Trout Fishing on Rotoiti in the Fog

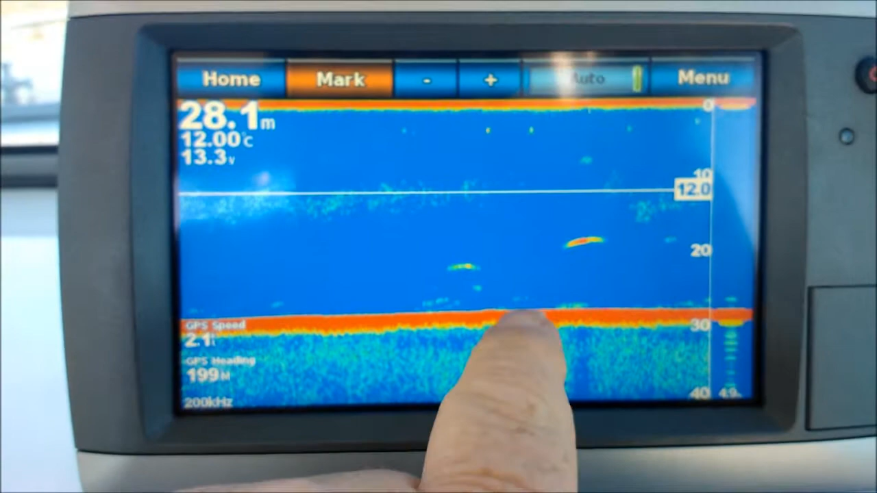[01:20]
On screen: depth 28.1 m, water 12.00°C
Lionel, Lionel, Lionel, look, look, there's one there, and there's a monster there, look at the size of that one, it's huge, look, I'll zoom in on it.
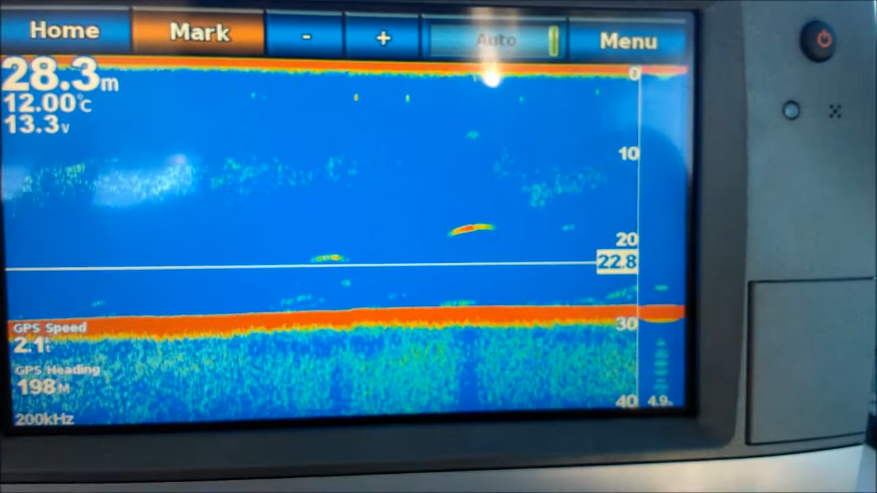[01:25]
On screen: depth 28.3 m, water 12.00°C
I'm going to get that, Dad reckons he's going to get that, but he isn't going to shit show in hell.
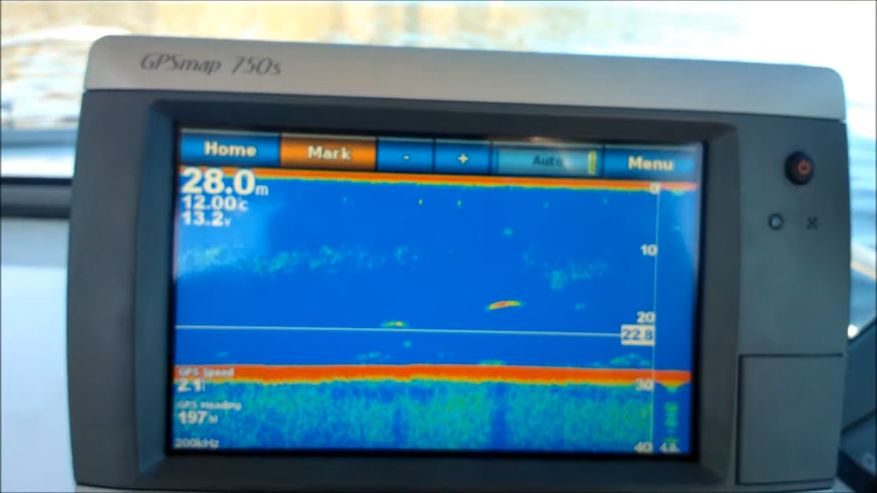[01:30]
On screen: depth 28.0 m
It's on my side of the boat, and it's a monster.